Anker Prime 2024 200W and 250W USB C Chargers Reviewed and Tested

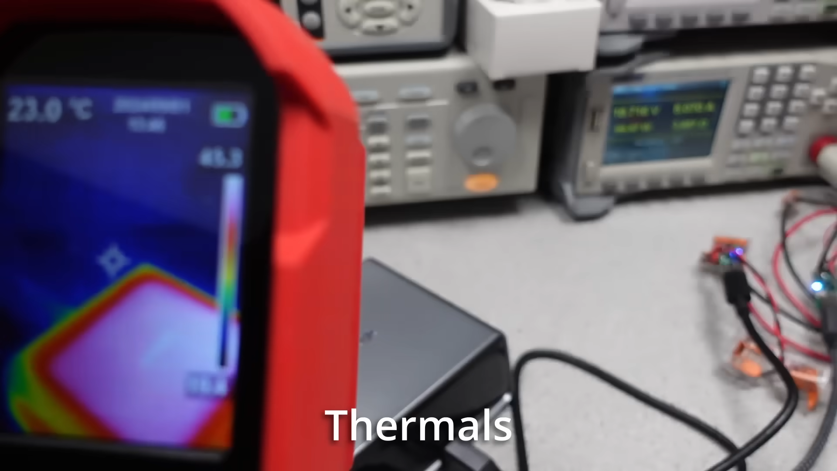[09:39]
On screen: spot 23.0°C
Okay, thermal time. The 250 watt adapter is a relatively small adapter for the power level, and with the efficiency, it's going to get hot. It has to dissipate a lot of watts in that tiny plastic box, and the thermal interface to air may not be good enough.
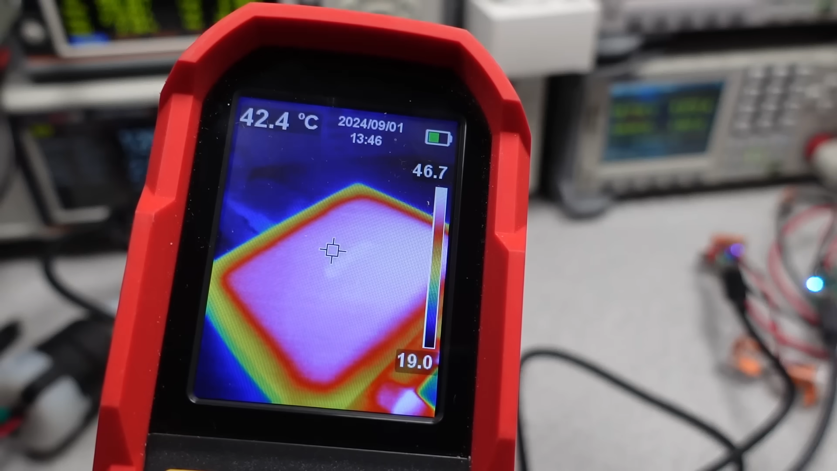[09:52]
On screen: spot 42.4°C
You will get about 30 minutes out of this adapter at full load. Again, this is an abusive condition, but it's what it's rated for. A temperature readout or a warning that it's getting too hot would be nice.
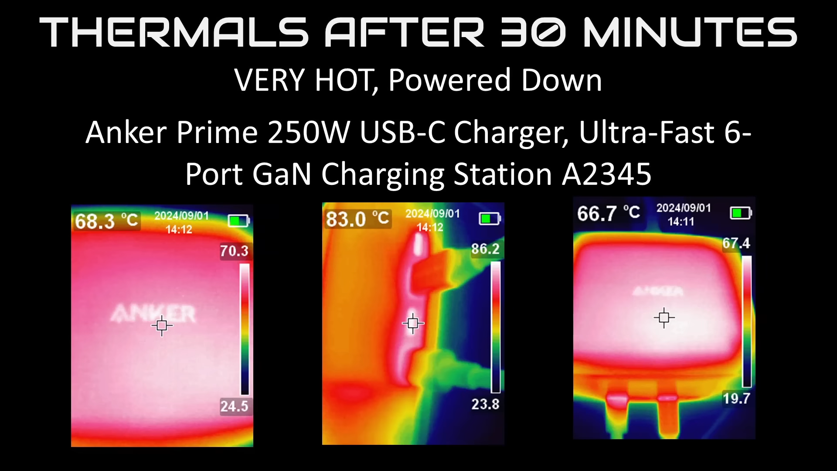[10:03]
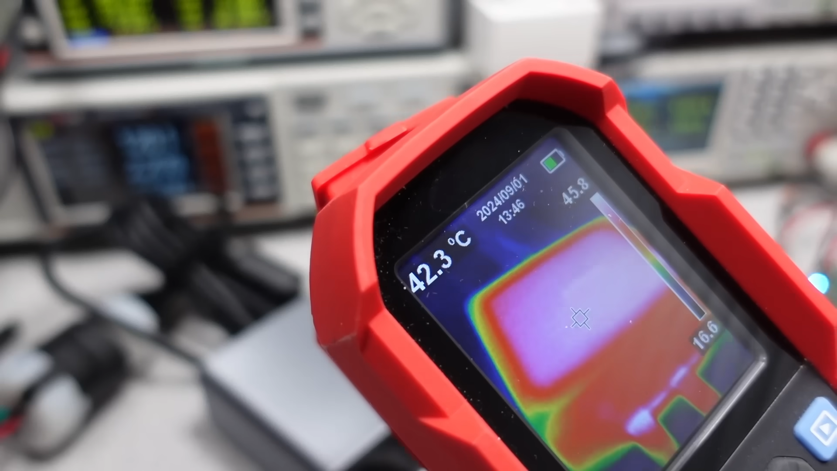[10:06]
On screen: spot 42.3°C
The power banks say why it shut down, and this adapter doesn't tell you why. It just stops working. The 200 watt didn't fare much better.
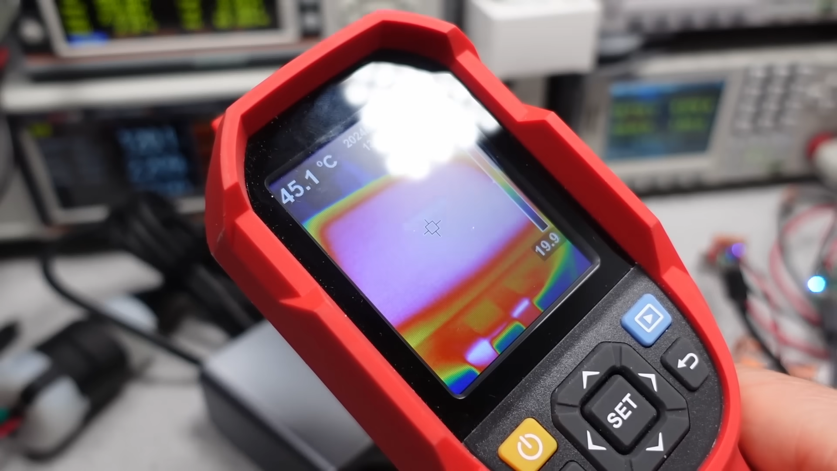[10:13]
On screen: spot 45.1°C
On 230 volts, it might hold up, but at 120 volts,
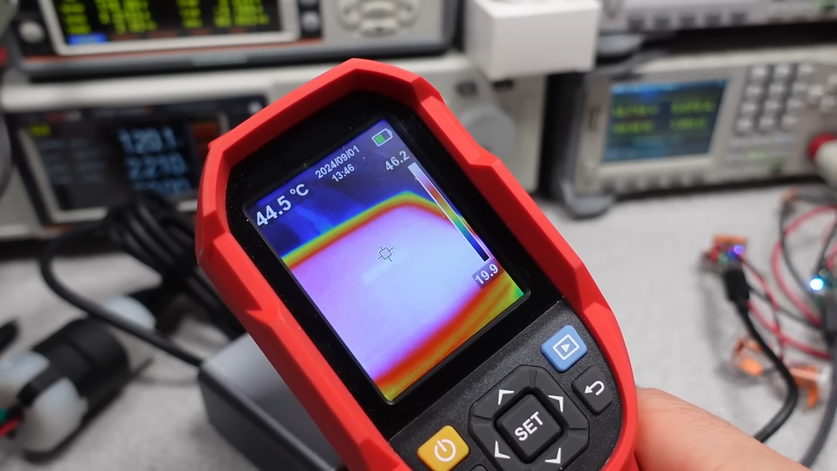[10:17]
On screen: spot 44.5°C
the efficiency is just not high enough, and it also tripped on thermals at 35 minutes.
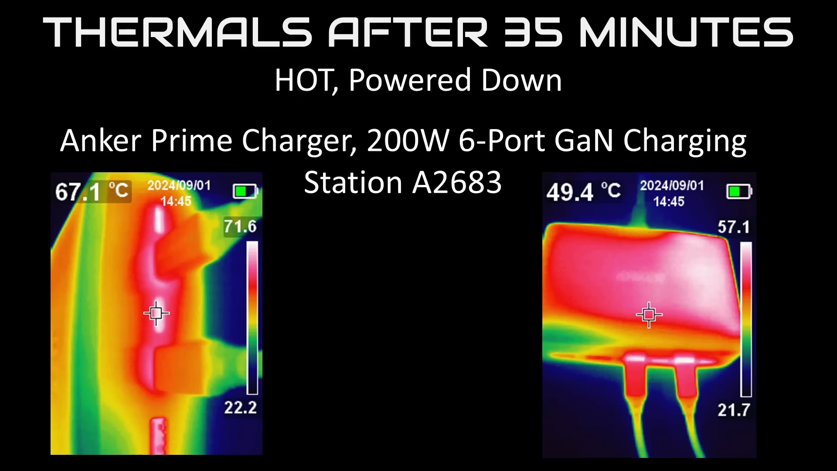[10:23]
The threshold for this one, like the newer 100 watt prime adapter seems to be set much lower, so this likely will help the adapter last longer, but at the cost of reduced power levels under heavy load.